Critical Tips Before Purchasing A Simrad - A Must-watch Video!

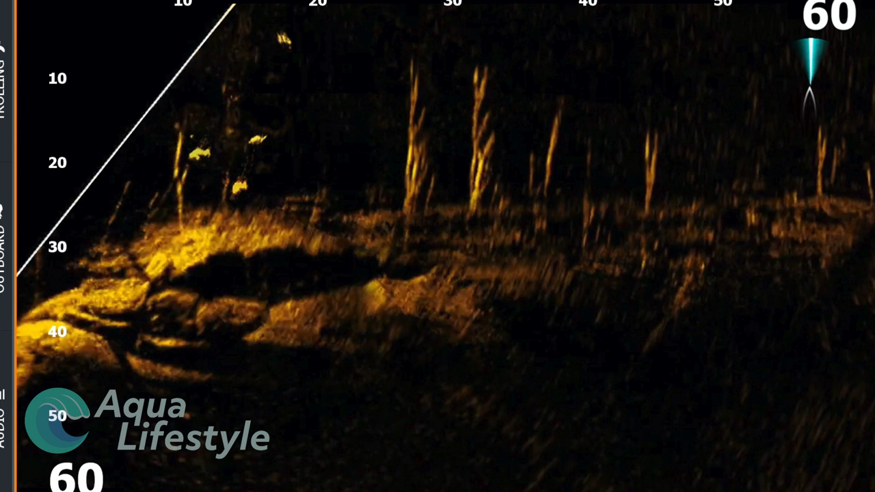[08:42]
Now the fish finder on the NSS EVO 3S is unbelievable you can add in the live view module and have live
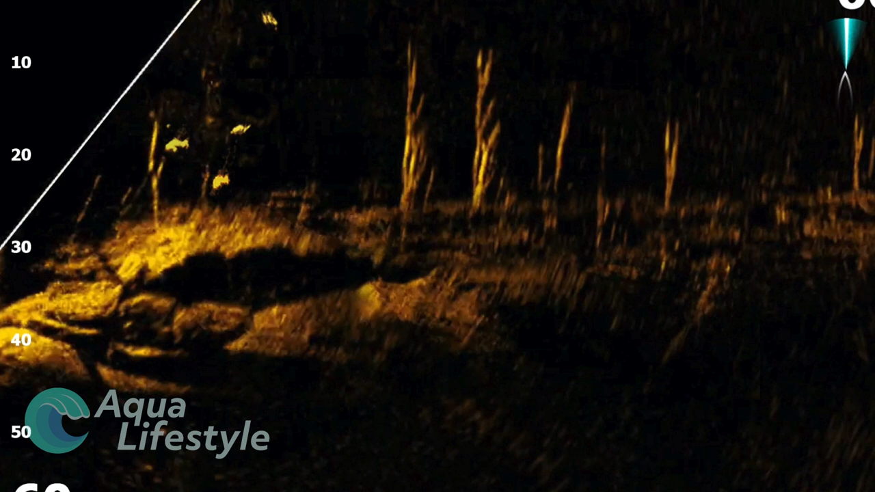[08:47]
sonar you have all the capabilities
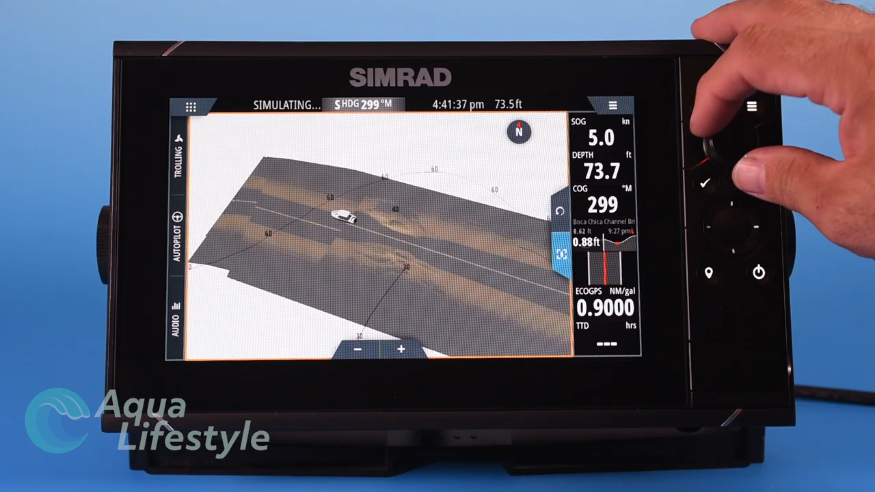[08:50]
On screen: speed 5.0 kn
of the GO series
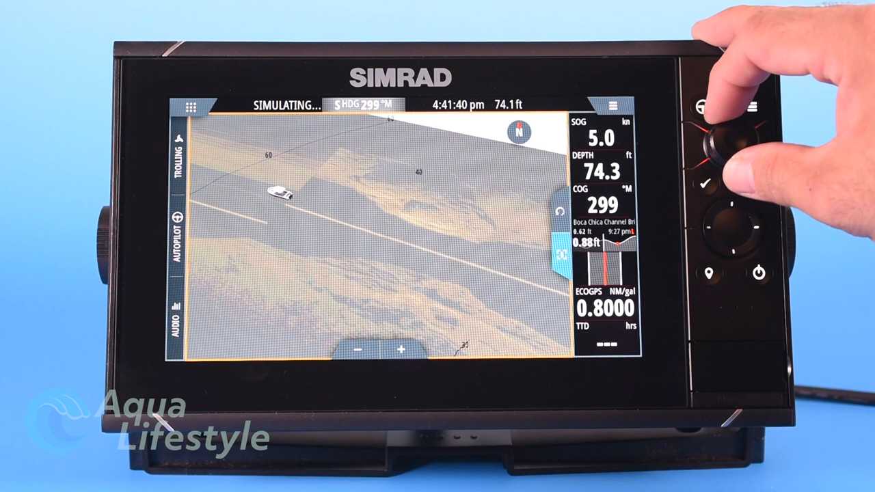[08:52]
but amplified and the processing speed is just mind-blowing. Available in 9, 12 and 16 inch displays
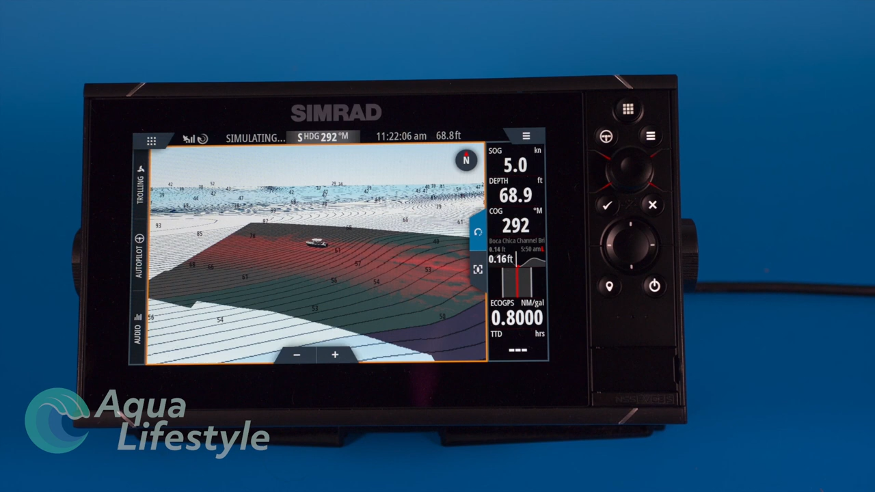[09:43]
On screen: speed 5.0 kn
the capabilities of the chart plotter combined with the fish finder with structure scan overlay and
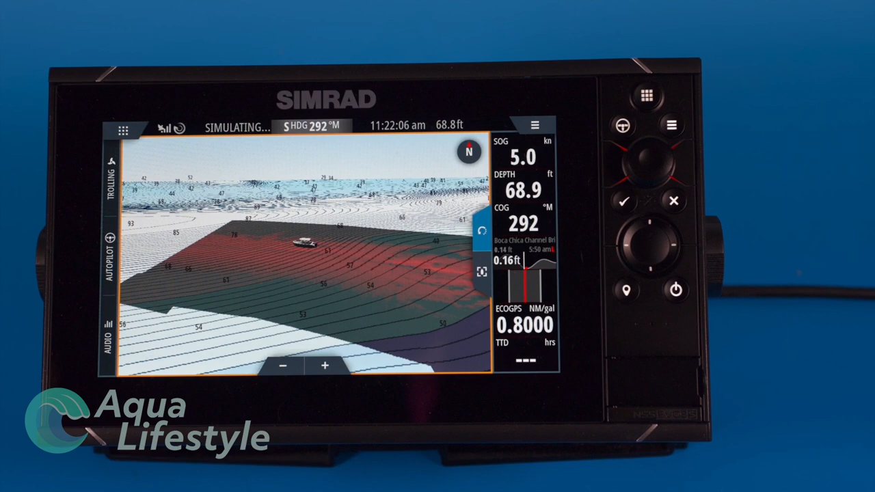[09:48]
On screen: speed 5.0 kn
the coloring coloration just just incredible it really is a top of the line unit.